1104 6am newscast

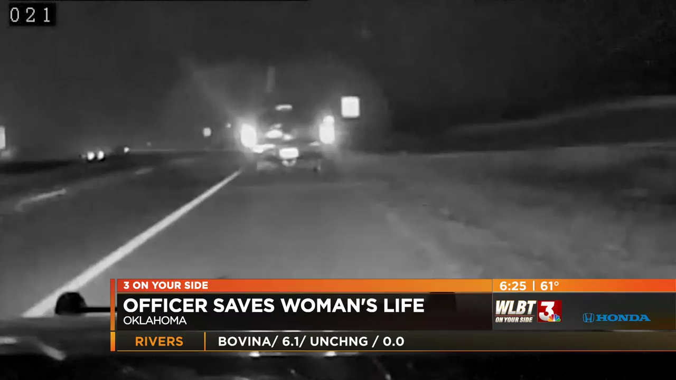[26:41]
A woman who was having a heart attack in Oklahoma was saved by a police officer and the roadside rescue was caught on camera. That's what you're looking at. The woman's husband and daughter were rushing her to the hospital. And since they were speeding, that caught the attention of an officer who pulled them over. After learning what was going on, Officer Jordan Jones immediately called first responders, then hurried to the truck and found Tina Liddy unresponsive and not breathing.